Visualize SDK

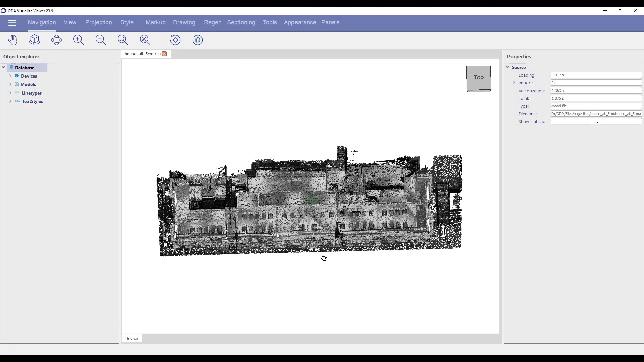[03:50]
partial loading, partial viewing, low memory input and streaming.
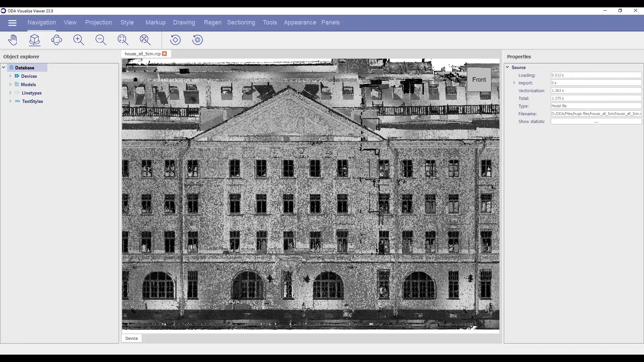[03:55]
This means that any user can stream a VSFX file using only native Visualize SDK methods.
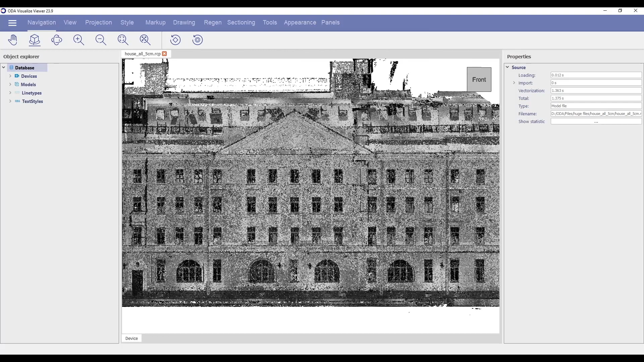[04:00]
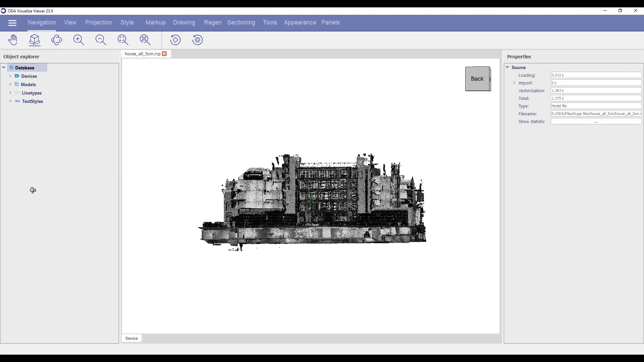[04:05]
In addition, VSFX reduces file size up to 2.5 times compared to the old VSFX format.
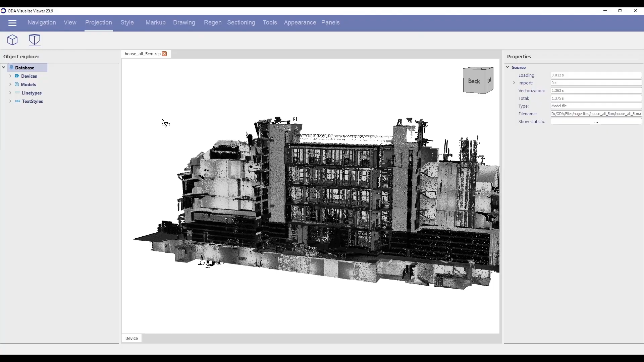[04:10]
This year, we are finishing our VSFX optimizations related to large file support.
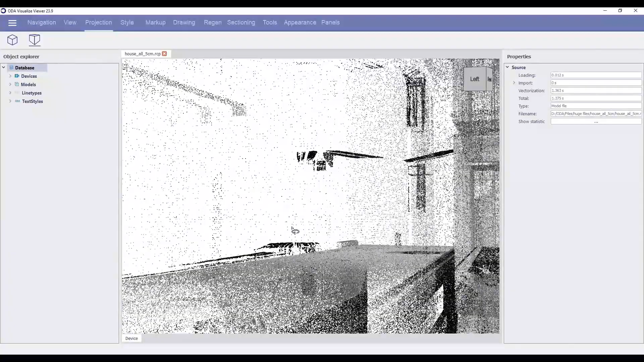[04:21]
clouds is based on the Autodesk
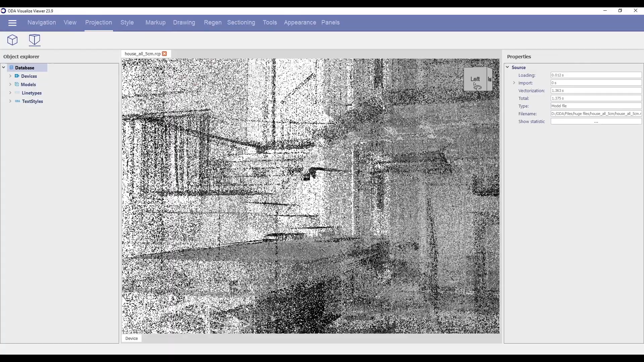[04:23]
Recap RCS RCP structured point cloud format.
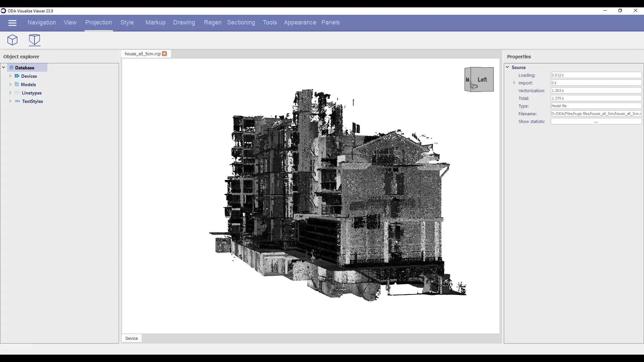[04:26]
This format uses spatial trees,
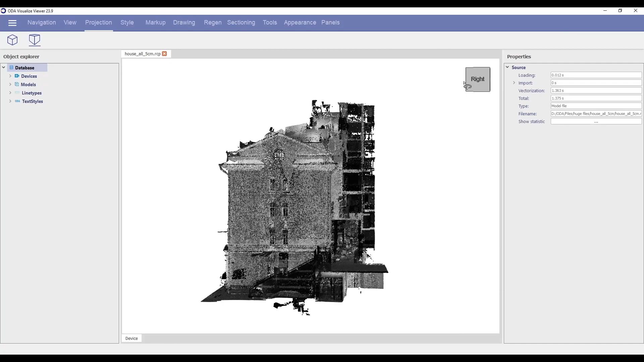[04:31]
level of detail and other fissures to efficiently process huge point clouds.
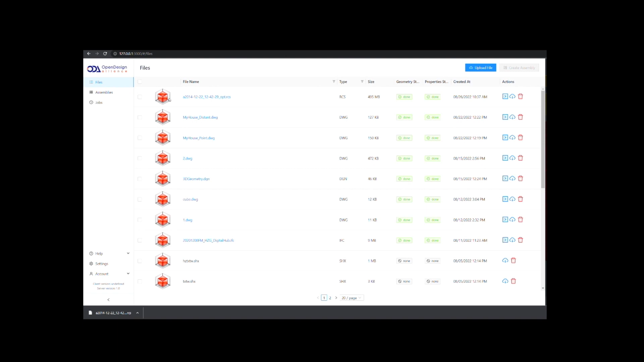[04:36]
We convert simple unstructured point cloud formats like XYZ and
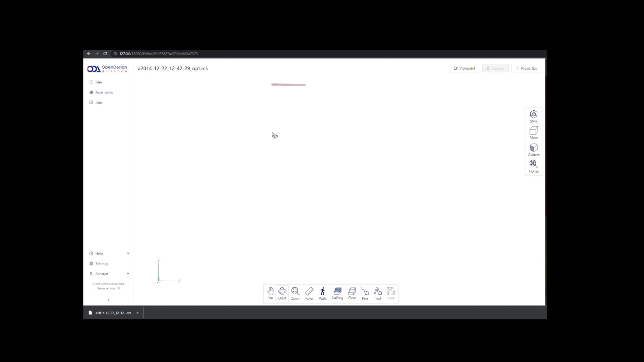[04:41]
PTS to RCS so we can work with point cloud data in a common and efficient manner.
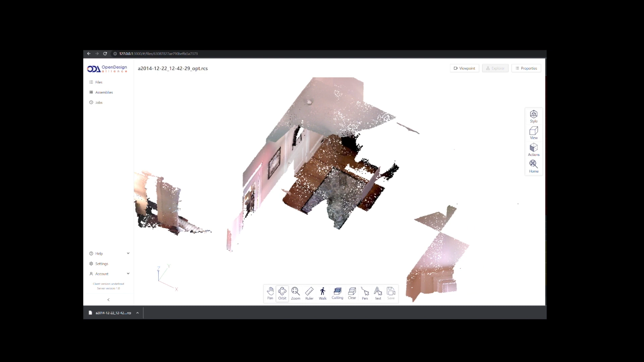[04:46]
The RCS format already supports partial loading and unloading.
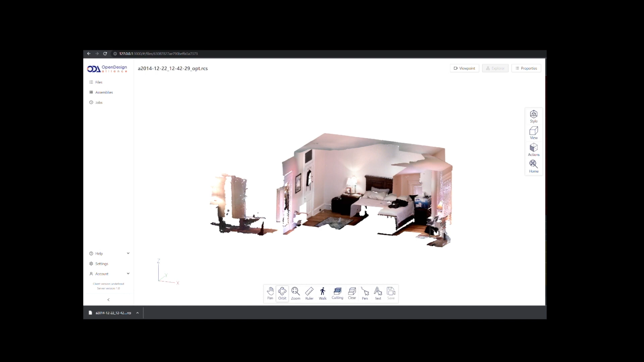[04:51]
This year, we significantly increased performance and decreased
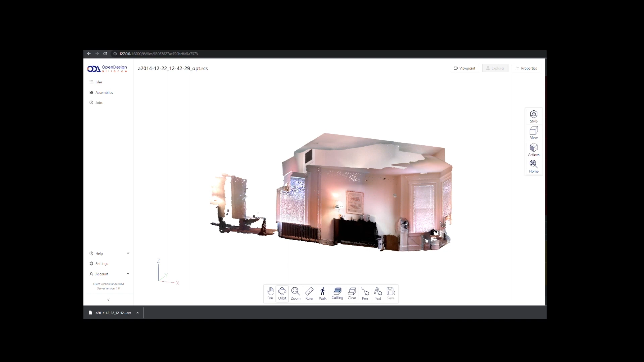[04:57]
memory requirements for huge RCS point clouds.